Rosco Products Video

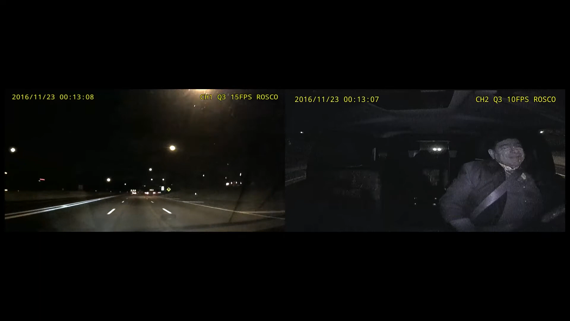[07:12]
The DV comes with built-in LEDs for night vision and dual locks to secure the positioning of the camera as well as the SD card.